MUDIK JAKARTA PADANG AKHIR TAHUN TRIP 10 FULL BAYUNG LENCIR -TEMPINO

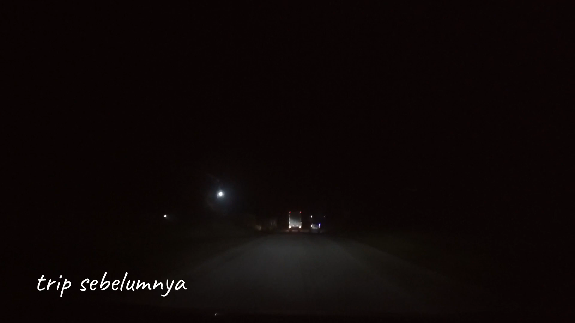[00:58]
Tuh enggak ada macet kok, ini biru nih tuh.
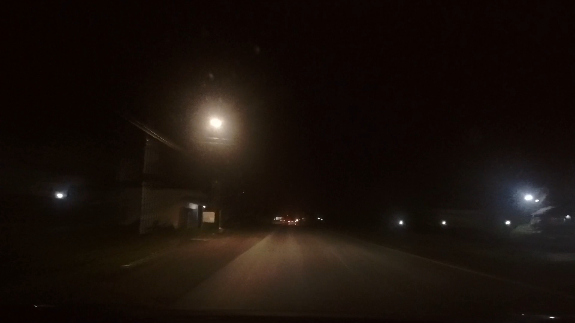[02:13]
Itu dia tadi tuh yang warung yang di pinggir tadi tuh ya. Enggak perhatiin tadi. Apinya pecah tadi. Ini udah bagus jalannya. Oh iya, kacanya.
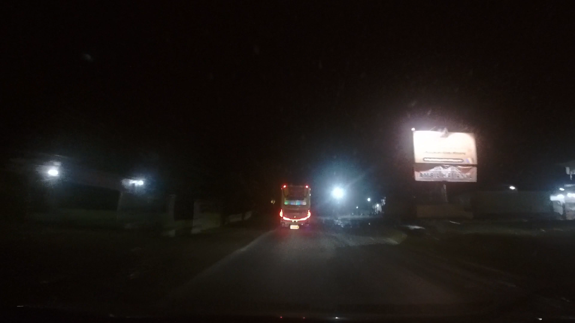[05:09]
Gila, rumah makan gede banget. Udah mau perbatasan nih. Bungo, masuknya apa dulu? Bungo, apa? Itu Tempino. Itu perbatasan tuh kan.
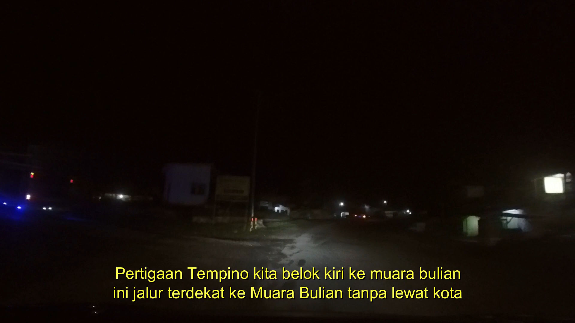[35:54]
Oh iya, kan kemarin dari sono ya? Hmm. Ingat jalannya rusak kayaknya. Ke sini doang. Belok sedikit ke kiri menuju Jalan Muaro Bulian, Tempino. Mana dia? Itu ada. Itu ada yang istirahat di situ tuh.
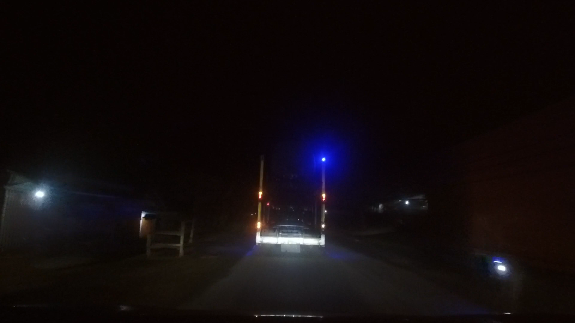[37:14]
Muara Bulian, Tebu. Bawa mobil ya? Uh-uh. Waduh, ras lagi. Kita ambil satu tuh. Dari pabrik.